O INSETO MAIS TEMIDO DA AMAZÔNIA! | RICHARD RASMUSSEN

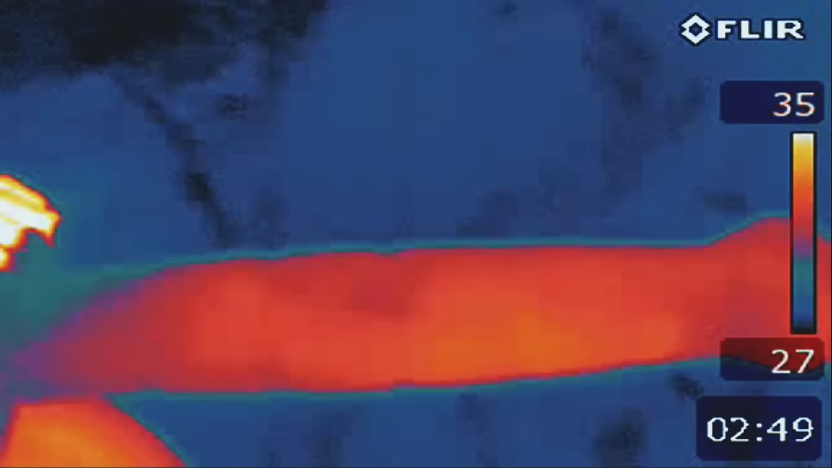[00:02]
Se eu aproximar a minha faca, esquentar o cabo,
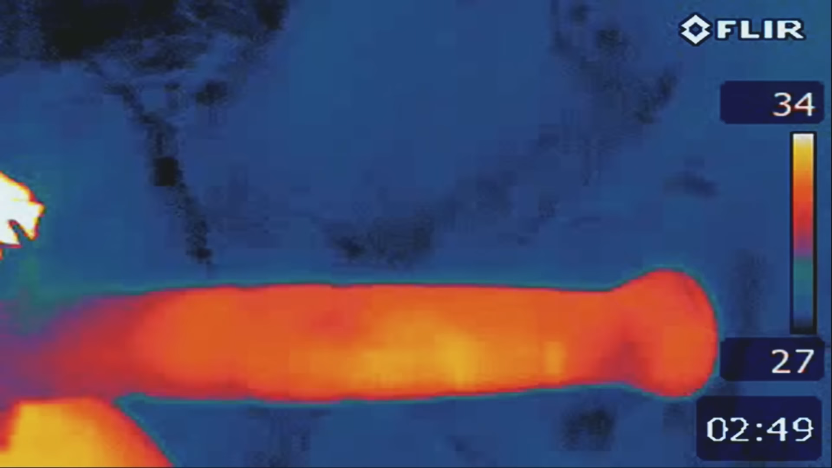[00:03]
pela leitura térmica que a gente tem nessa câmera especial, o cabo vai estar amarelado, avermelhado. Isso significa que ele está quente.
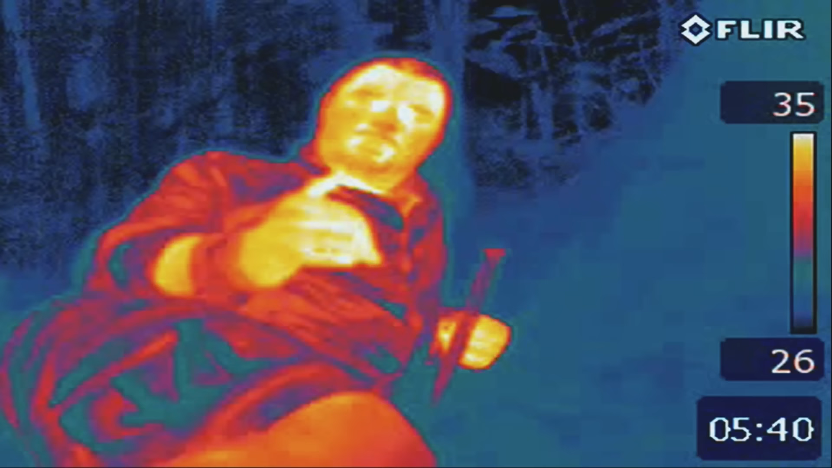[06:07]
e as áreas mais frias são aquelas que a gente enxerga de cor azul.
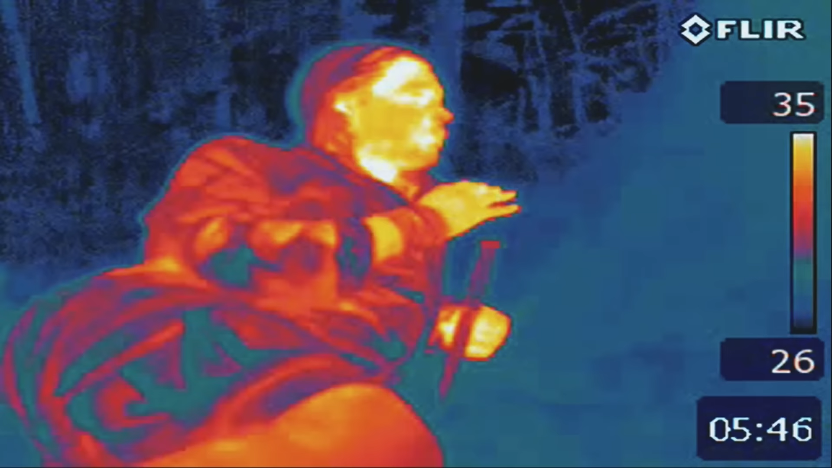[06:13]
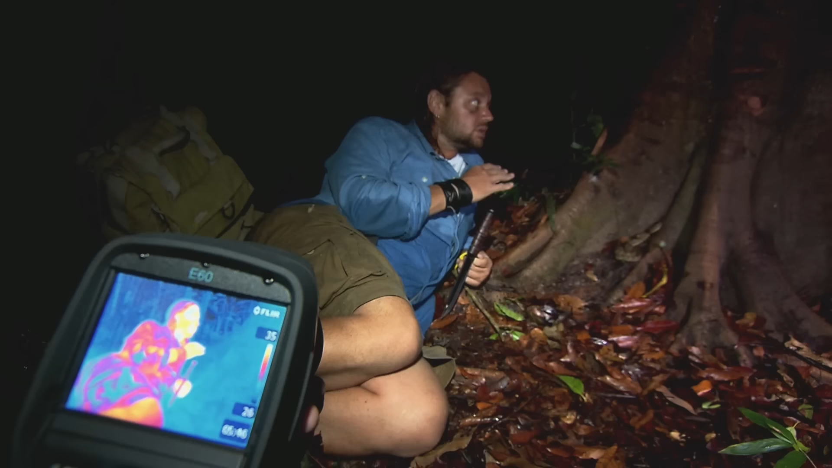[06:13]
Nesse momento, essa serpente deve estar com a temperatura similar ao ambiente onde ela está, da árvore, das folhas,
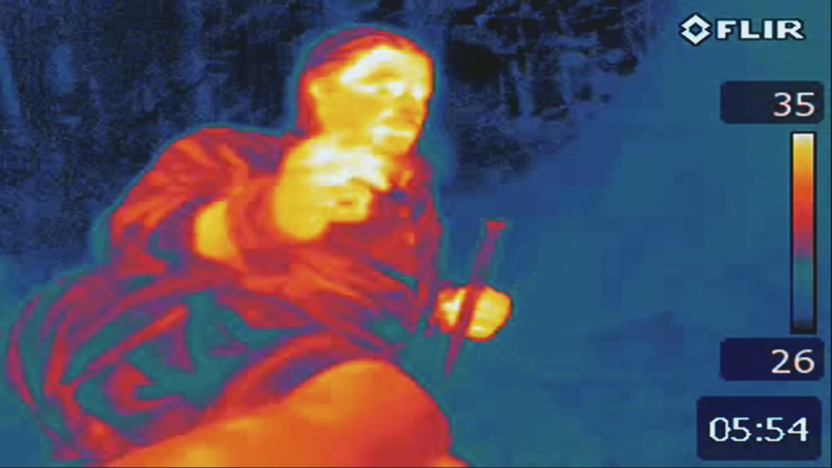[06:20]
e fica na imagem térmica muito difícil de você distinguir a árvore da própria serpente. Se eu aproximar esse galinho que eu cortei, que está com a temperatura do ambiente, mesma temperatura da árvore,
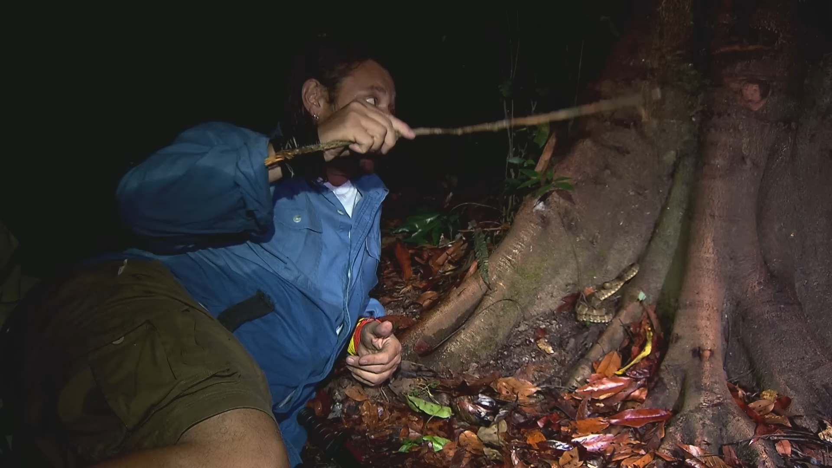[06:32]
das folhas, ela não vai atacar. Veja. Se eu aproximar minha faca, esquentar o cabo e fizer a mesma coisa,
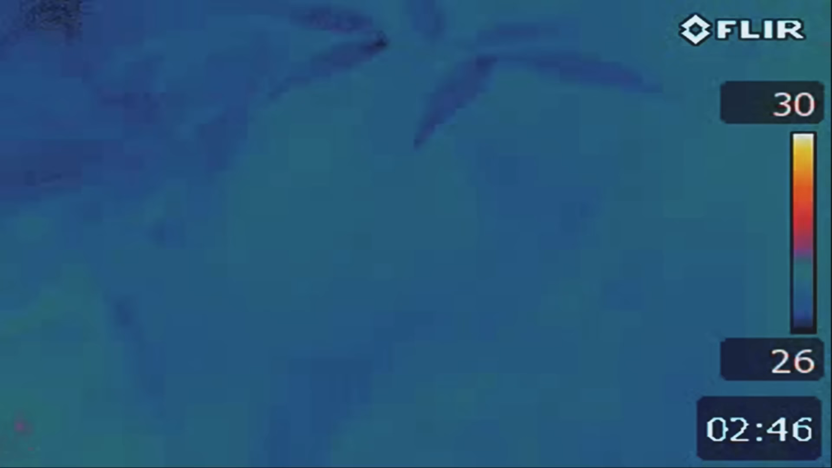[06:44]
pela leitura térmica que a gente tem nessa câmera especial, o cabo vai estar amarelado, avermelhado.
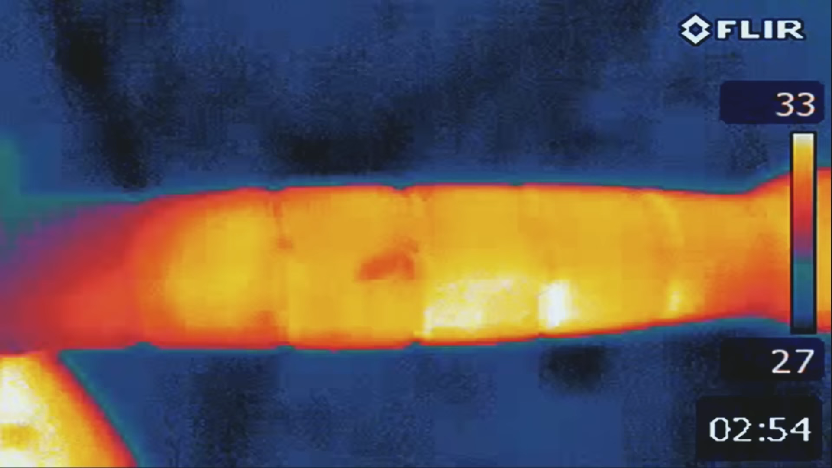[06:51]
Isso significa que ele está quente. Mais quente do que ela, mais quente do que o ambiente.